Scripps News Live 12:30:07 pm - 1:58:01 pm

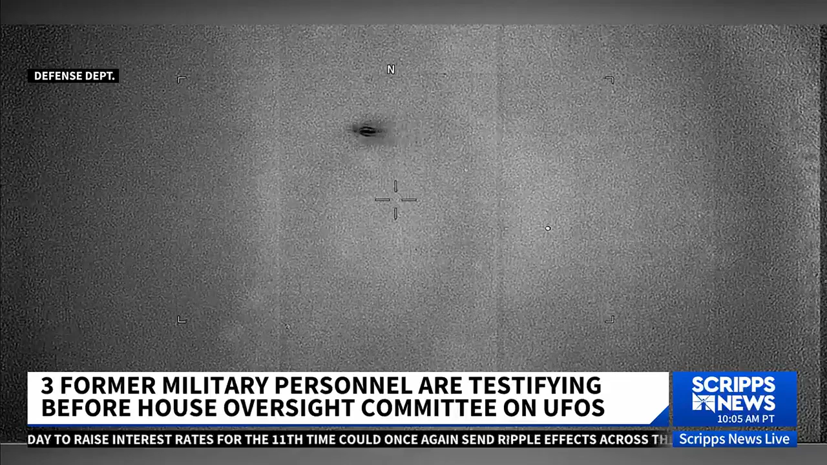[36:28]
what they describe as category 4 hurricane winds and then reach Mach 2 Mach
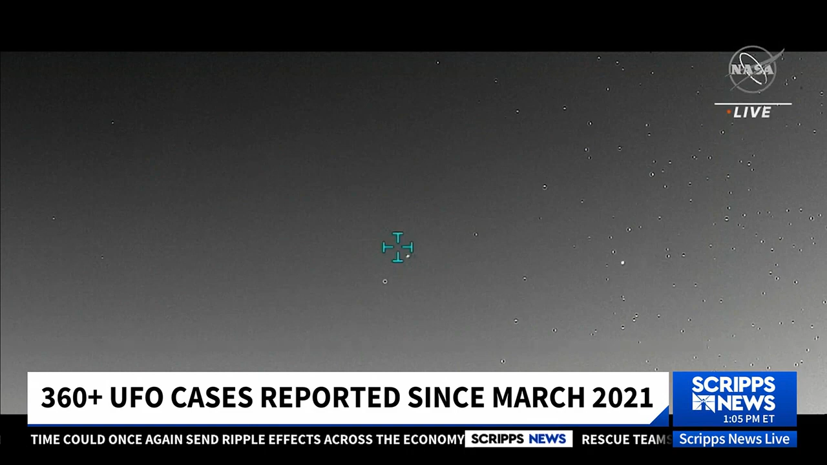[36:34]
speed in just a matter of seconds. And they say that at the speed of which they saw that aircraft move, they say that we do not have the technology to have a human survive that kind of G-force.